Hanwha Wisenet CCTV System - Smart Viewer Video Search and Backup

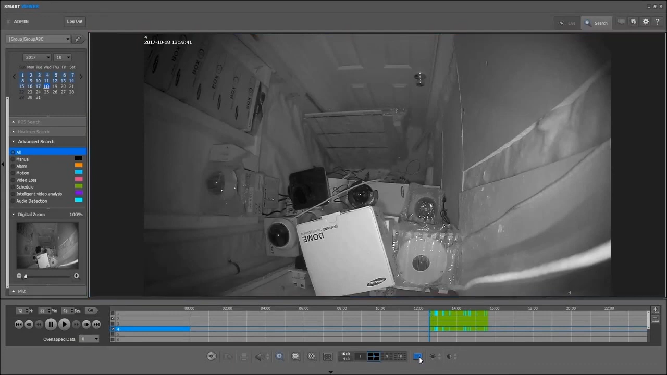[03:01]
We have digital zoom, so we can zoom in on the image. We can adjust things like brightness and contrast at the bottom of the screen over here. Turn the on-screen display overlay on or off as well. Once you've done your playback and your investigation, you've found where the video that you want to back up is,